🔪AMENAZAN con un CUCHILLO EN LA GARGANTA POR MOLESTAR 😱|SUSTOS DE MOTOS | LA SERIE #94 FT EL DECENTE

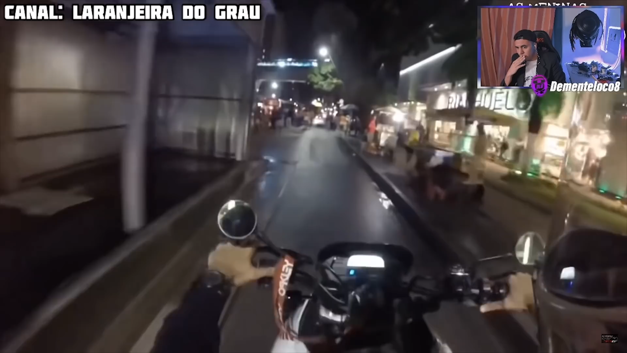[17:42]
Porra, tío. Igual calculo que estás yendo por un lugar que no deberías. Por lo que estoy viendo, la calle es muy chiquita.
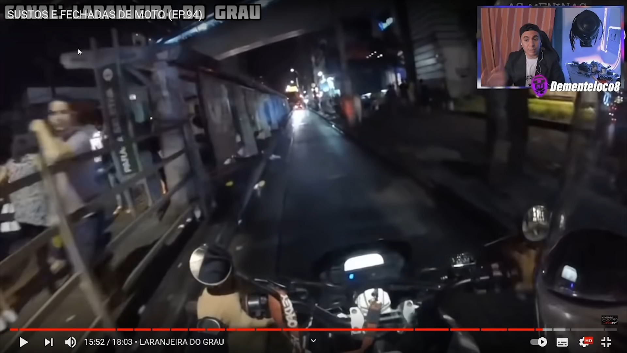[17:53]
Me parece que por ahí no tendrías que estar circulando, me parece. Quizás esté equivocado, no lo sé. Oxi, oxi. Oxi, doido do caralho, meu irmão. Quer se matar, se joga na frente da carreta, né? De uma moto, não, filha da mãe.
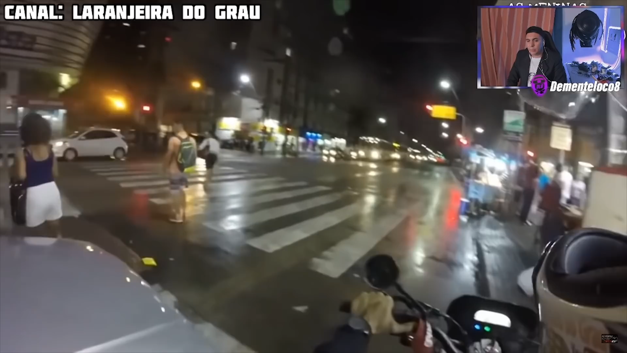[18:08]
Mira por onde passa. Careca. Incrível. Não adianta, isso não existe.